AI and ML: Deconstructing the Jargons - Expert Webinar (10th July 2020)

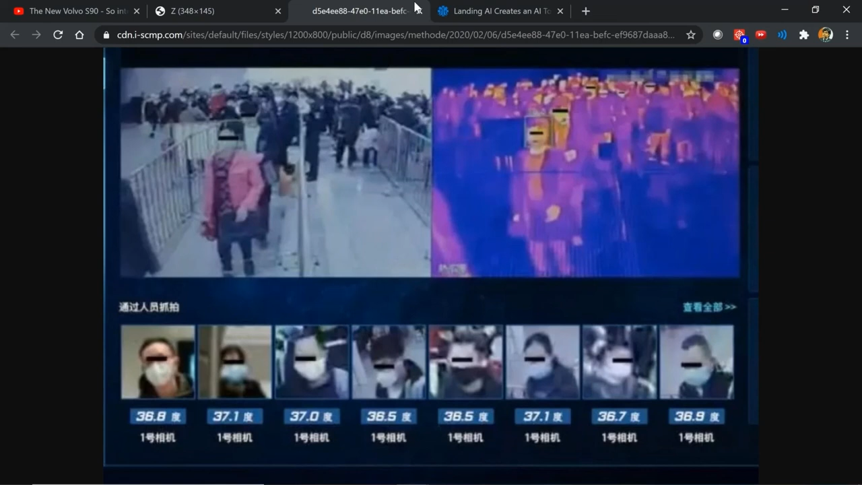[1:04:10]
This is something that came up in China around the time the coronavirus outbreak kind of started picking up. So around that time, we basically were using outside subway stations, they started using these thermal detection systems.
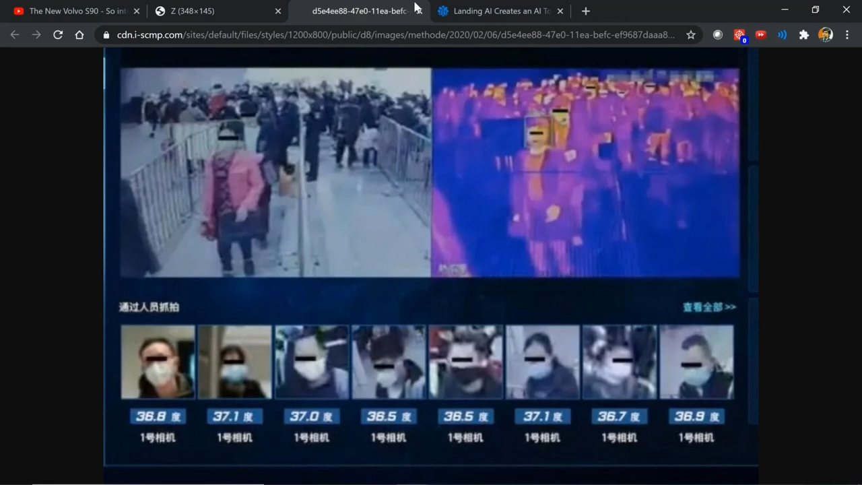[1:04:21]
Okay, so what they did was they tried to kind of detect whether a person has fever or not. So they're looking at the image of a person, and using that they're trying to detect whether a person has fever or not. So many of these systems are coming up nowadays, especially with economies opening up. So we are finding a lot of use cases of these things now. And just an amazing example of how machine learning can be used in tackling. Again, can you write rules around it? Can you write rules to say, okay, if the facial features or the thermal signatures look like this, the temperature is 36.9, you cannot say that.